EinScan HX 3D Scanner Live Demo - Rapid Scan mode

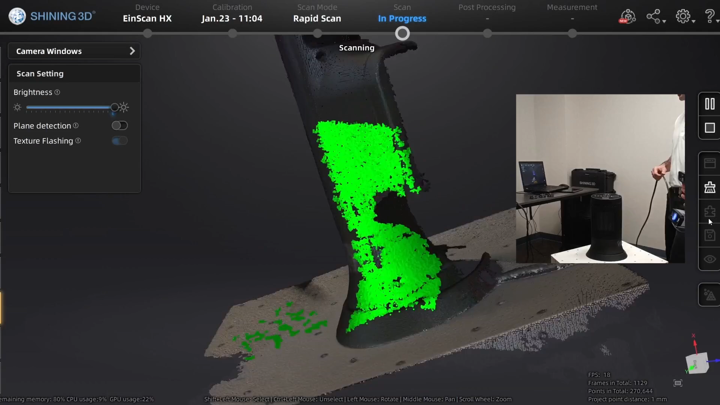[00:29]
okay we're good there let's go ahead and generate point clouds
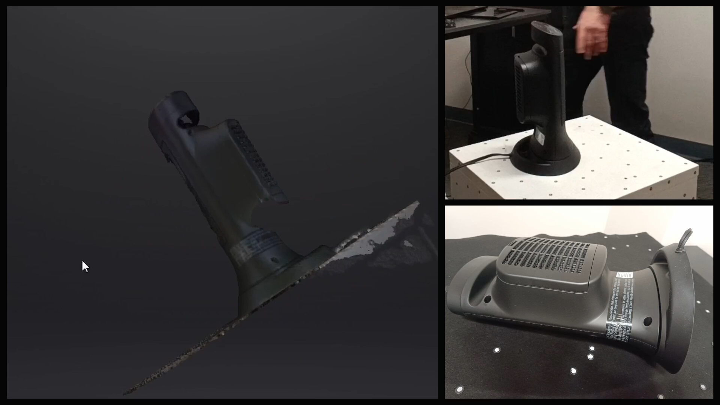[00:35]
um to get some of the missing stuff i'm gonna go ahead and just turn this on its side and see if i'm able to capture